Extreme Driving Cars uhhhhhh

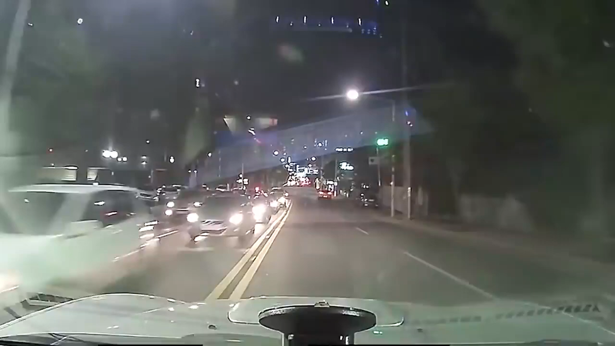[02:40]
The driver did not expect this, a sudden turn of a white car in the middle of the road.